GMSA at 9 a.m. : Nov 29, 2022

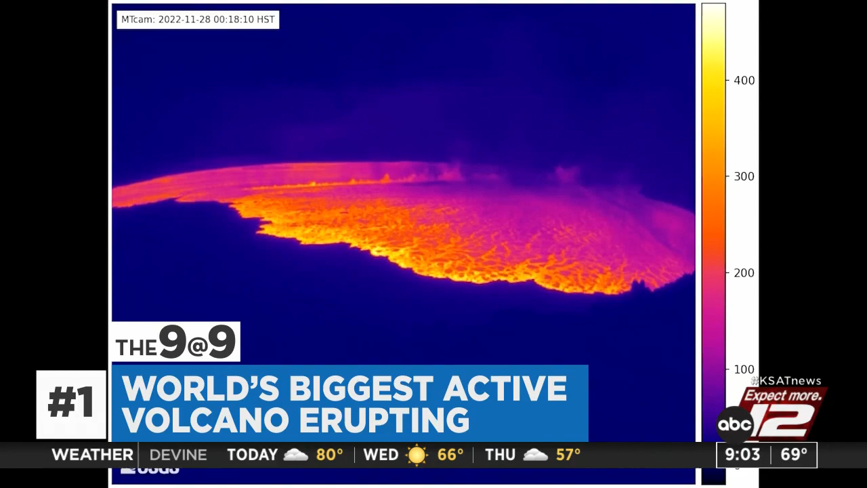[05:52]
Scientists say the lava is flowing into the northeast rift zone and will likely stop before reaching the large town below. Mauna Loa hasn't erupted in almost 40 years.